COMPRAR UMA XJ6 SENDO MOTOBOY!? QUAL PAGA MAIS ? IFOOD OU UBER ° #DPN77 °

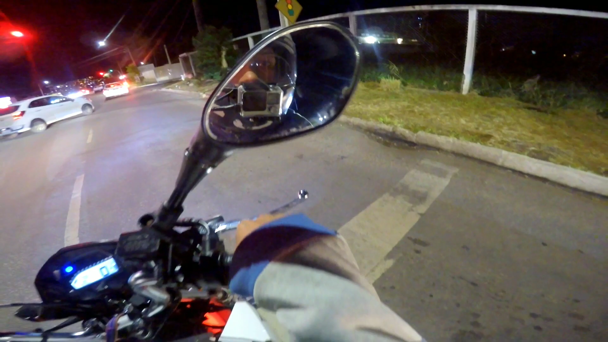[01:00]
Dane pra ver O horário até que tá de boinha né mano, 7h10 7h10 agora Já tá um horário de boa, razoável Se eu tivesse começado a gravar umas 6h por aí, aí vocês iam ver como é que tava o trânsito Loucura vei, loucura, loucura Já tomei uma multa aqui ó
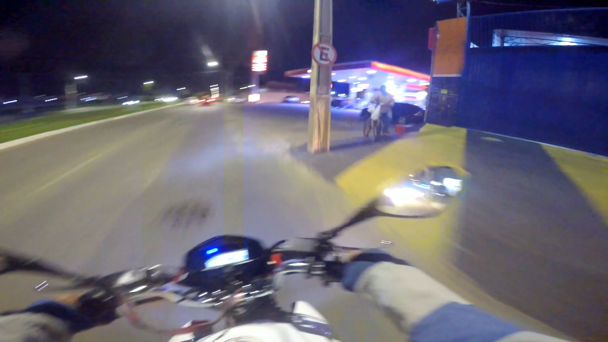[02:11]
Passar no posto ali, mas a motinha tá com gasolina Dá pra descer pra Najé Aqui é 60km Aí mano, abriu aqui ó Tem vários vídeos de lenda que eu já gravei aqui Abriu não né, tá meio lacrada a janelinha ali, mas a galera entra Mano, espero que o áudio esteja bom Espero que a imagem também esteja à vontade aí pra todos vocês
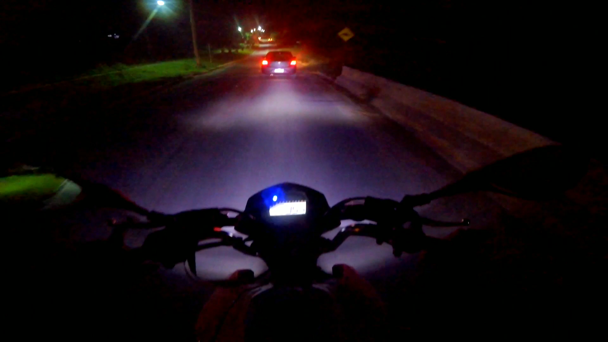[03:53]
Botaram o... Quebra-mola aqui Pra todo canto hein
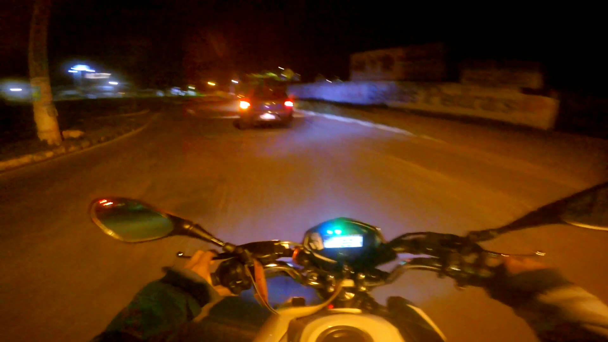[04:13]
E então rapaziada não posso nem cair de blitz aqui agora porque senão dá ruim né Com LED ainda a moto E como eu falei né Eles tão pesando véi Por causa de... Por causa de LED Pisca de LED Até os piscas de LED da Twister aí pra vocês terem ideia Até isso
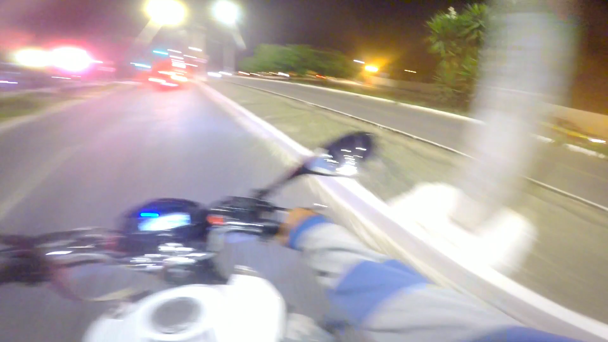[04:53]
Vou encostar aqui pra me ver o pessoal Bom que a gente troca uma ideia né Parar a moto aqui
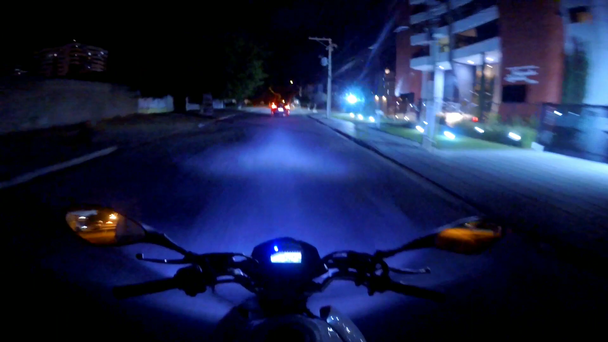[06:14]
Principalmente a galera Que tá pegando moto agora É certo Os caras tá pegando as motinhas Já botando pra rodar Direto eu vejo as Titan As 2022 e sem placa Direto Direto eu vejo E os caras Metendo marcha aí né Pra cima e pra baixo Tem um brother meu mesmo Tem um brother que é colega meu mesmo Que ele Morava aqui na cidade Não entendi qual foi aquele cara Nem vai entrar
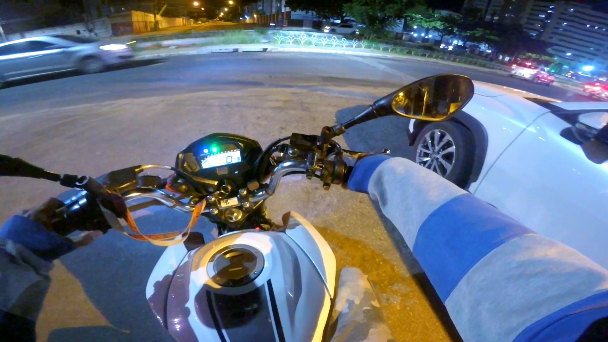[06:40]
Deu uma brecada ali Falei pronto
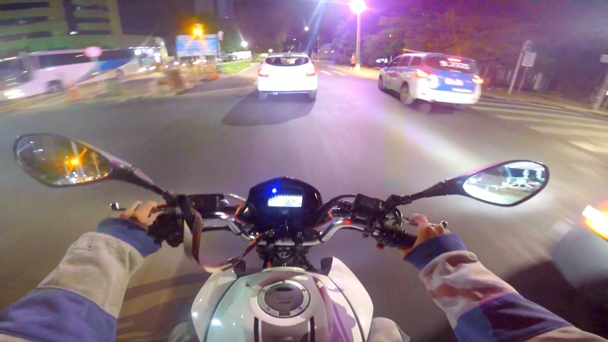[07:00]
Um brother aqui da cidade Ele era daqui né O nome dele é Fernando Aí ele se mudou Agora ele tá morando Lá em São Paulo Tá metendo marcha Nas entregas lá também Até mais ou menos assim né Aqui mano Um dos fluxos bem grandes De movimento é aqui ó Avenida Olivia Aqui mano Pra cima e pra baixo Onde você vai Você vê os boys Tem uns pontos ali também Que eles ficam já perto Dos restaurantes ali